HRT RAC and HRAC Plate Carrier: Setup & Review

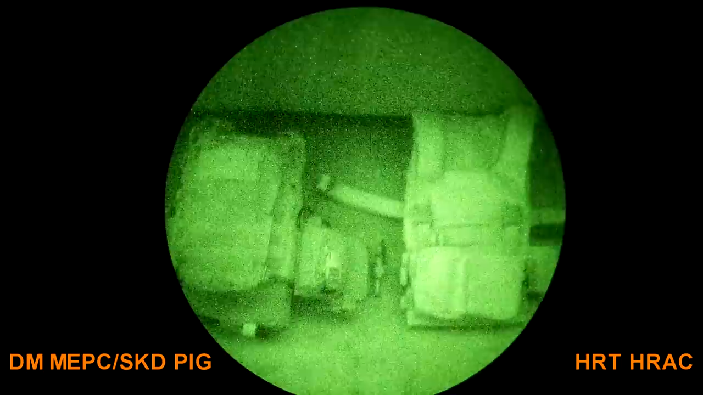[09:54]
I think this is just olive drab that has either been rebranded as Ranger Green or it's just, you know, it's whatever material they're able to get, I suppose.
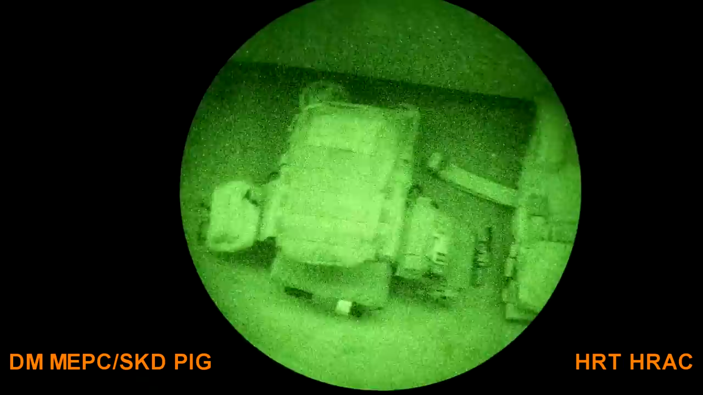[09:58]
These carriers are not IR compliant, not really even a little bit. They glow pretty badly under IR and I suspect that's just a nature of the fabric.